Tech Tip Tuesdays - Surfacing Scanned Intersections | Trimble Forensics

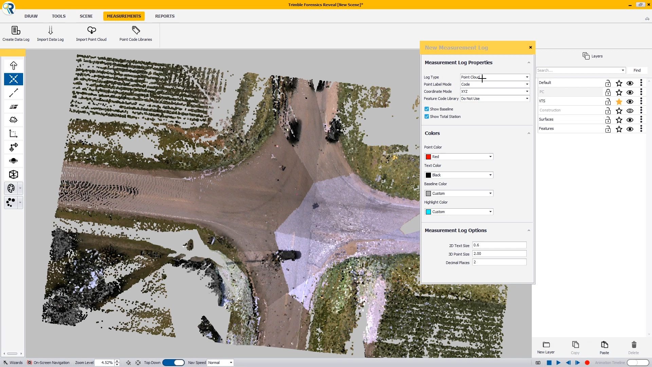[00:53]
So I've added my point cloud to a layer called PC for point cloud and we are going to lock that down so that it doesn't move. And I'm going to use the virtual total station to do all my line work. So in my measurements, I'm going to create a data log and in my log type, it's going to be point cloud and I'm just going to put my virtual total station somewhere out of the way and I'm going to call it VTS for virtual
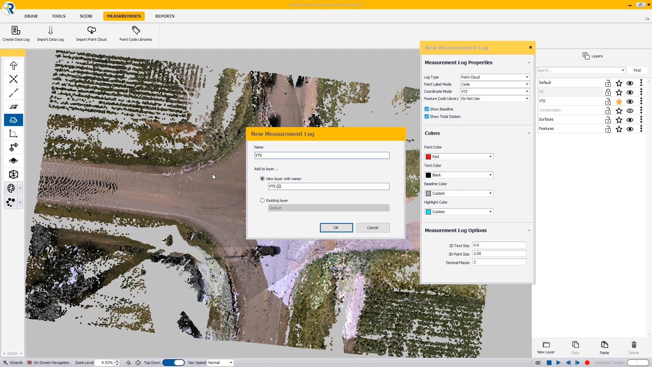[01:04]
total station and I'm going to put it in the VTS layer. And once that is open, we are set to go. So I'll move these items around here so that we can take a look at what we're working with. Okay. So the very first code we're going to use will be EP and we're going to call this EP1 and I'm going to zoom in here to where the edge of the pavement is.
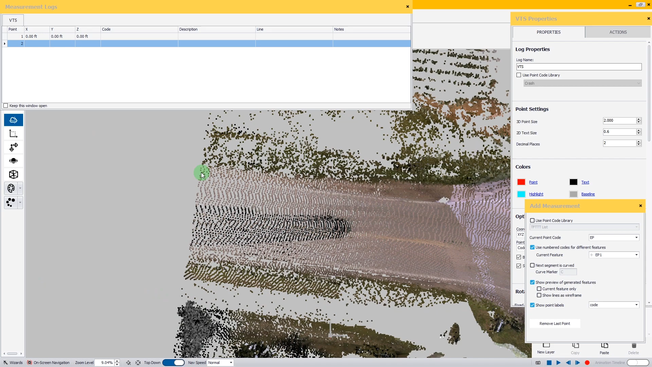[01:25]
And I'm going to put my last point right where the pavement seems to curve off.
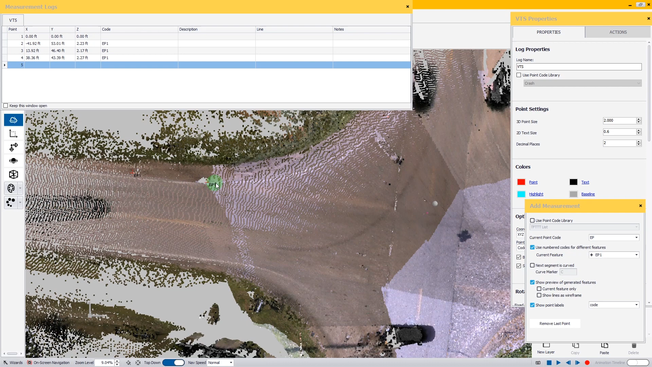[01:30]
I'm going to skip across to the other side and I'm going to pick out a spot where the pavement seems to rejoin from the curve over and I'll put that one here.
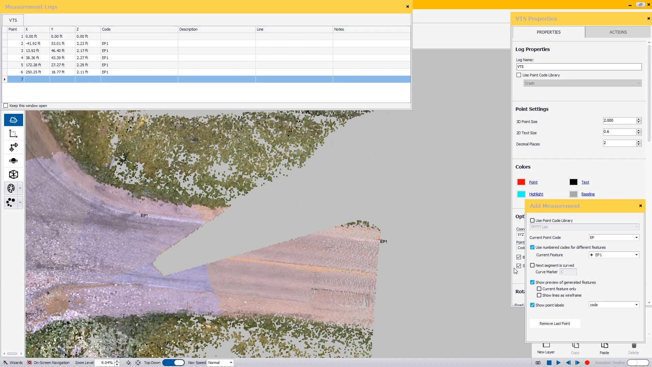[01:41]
Start EP2 on the other side. So the edge of the pavement starts right here. One more here and the pavement begins to curve around right around here. So we want to put a point right where the curve starts.
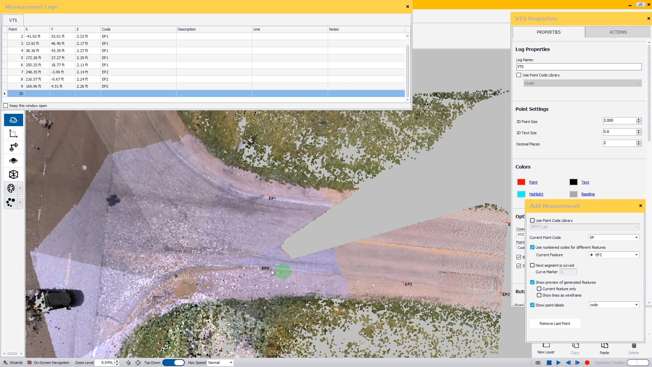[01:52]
We're going to skip straight across and we're going to put a point right about here and so on until we get our edge of pavement two. Now that we have our EP2, we're going to do EP3 and it's going to be just this curved portion here. So we'll start right down here. It appears that it links up right about here and I'll just plot my points all the way around. Now, one thing I'm not going to do is put another point here. I'm going to rely on this to be my end.
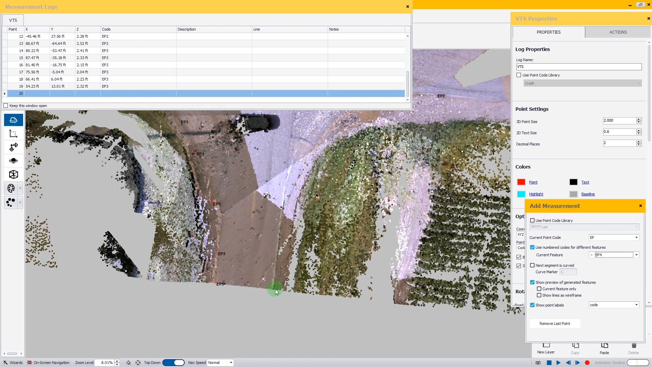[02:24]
So I'll just move right around here to number four and do the same thing all the way around. So I have a point right where my curve starts and I'll keep going all the way around until I almost get to this point here, this EP2.
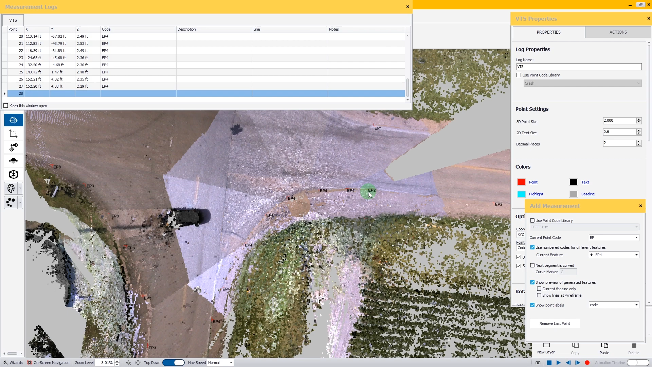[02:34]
So I'll do the same thing for these two curves and then we'll move on.
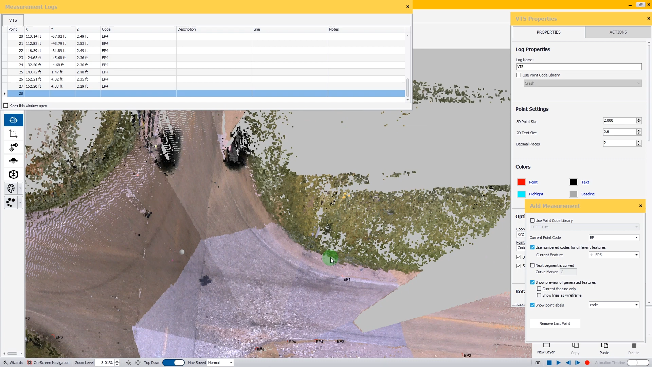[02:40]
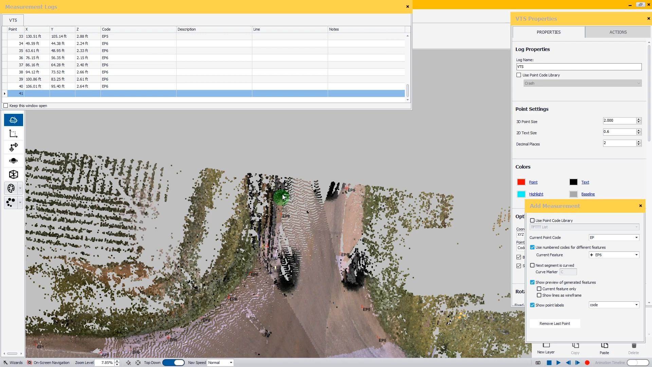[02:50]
Now that I have my edge of pavements done,
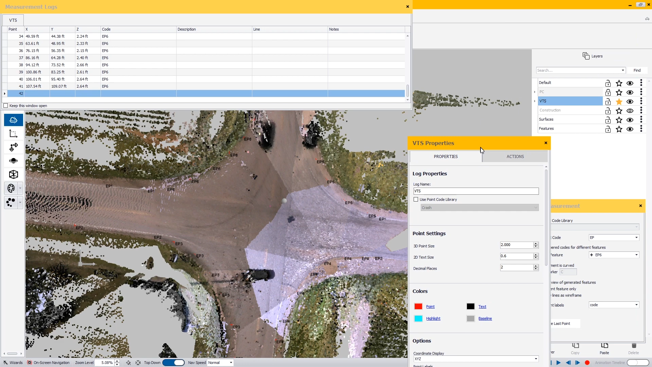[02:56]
if I take my point cloud and I turn it off, we can see now that we have our basic outline for our four-way intersection, but we're not quite done yet.
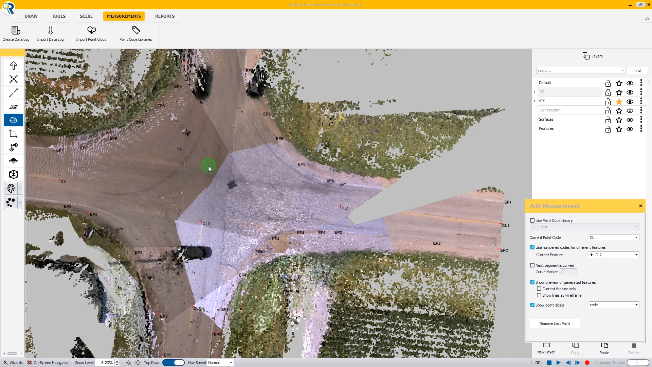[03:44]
I'll take my center line two and I'll run my center line two up to the point where it's about going to intersect here. And I'll skip across and I'll put one right about here and here. And that should be just about everything that we need to put in our surfacing. So now that I'm done with my virtual total station, I'm going to move over to my construction layer and I'm going to lock my virtual total station.
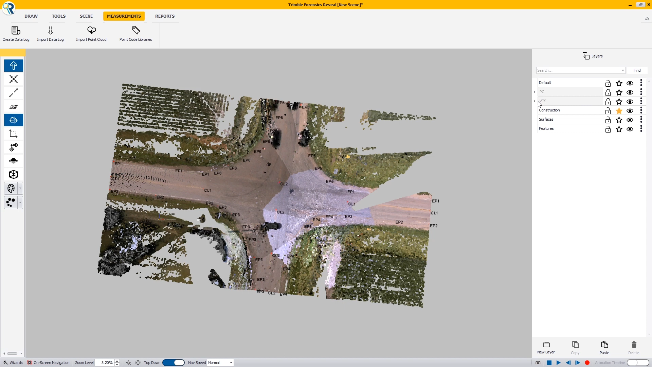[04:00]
Well, not quite yet. I'm going to unlock it and I'm going to hide my point cloud. Now we're all set to do the automatic generation of our line work.
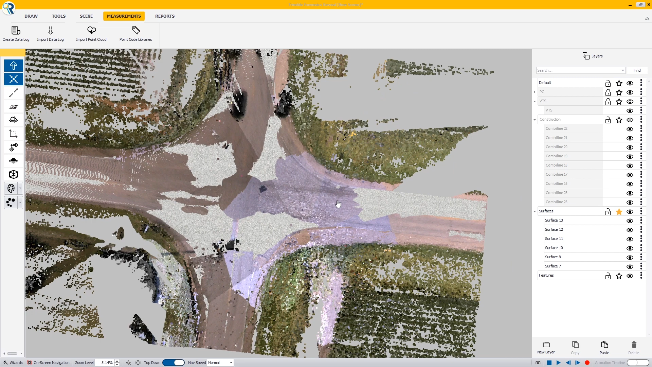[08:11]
the surface just a little bit in some areas and in other places it isn't, which means that it's matching up pretty darn well.
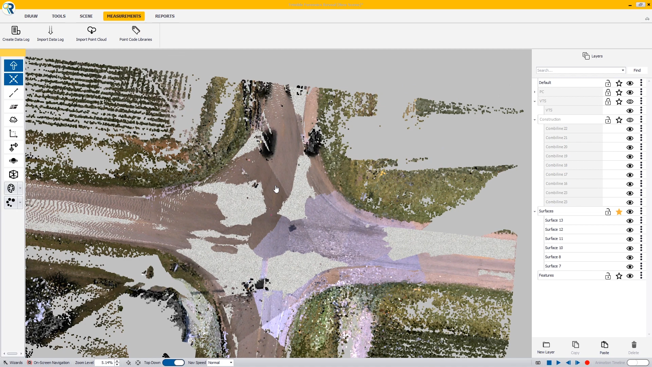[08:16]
So now I can turn my point cloud off and I'm ready to put in